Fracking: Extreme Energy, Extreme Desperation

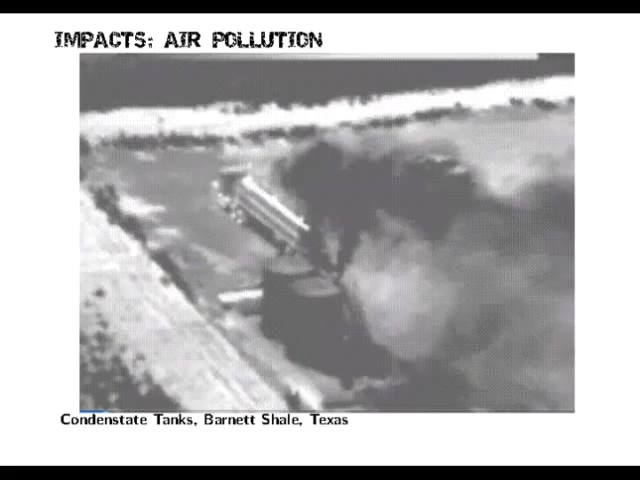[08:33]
There's been another plant in Pennsylvania that caught fire. There's a volatile thing, and as you can see, all that pollution going into the air is just not good to breathe in. And yeah, I'm sure many people heard about in Lancashire the earthquakes that they had,